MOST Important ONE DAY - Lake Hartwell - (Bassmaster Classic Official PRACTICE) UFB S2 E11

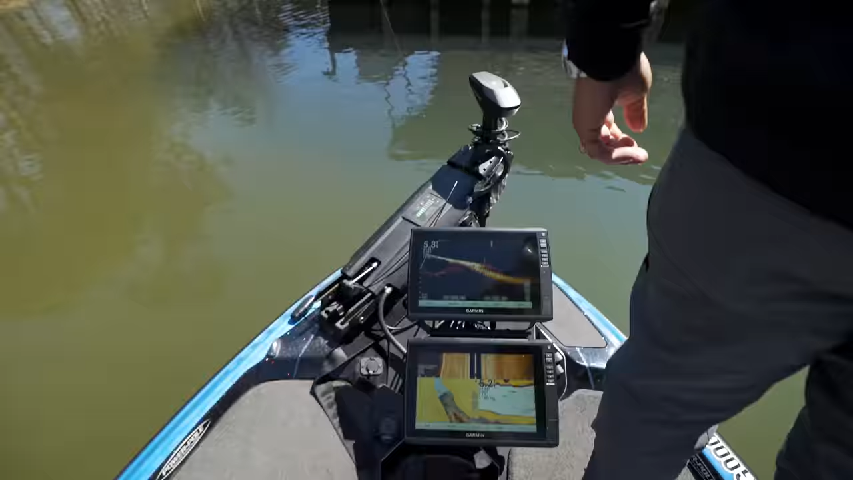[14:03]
Right there. Ooh, full. Look. Here he comes. Oof. That's so freaking cool.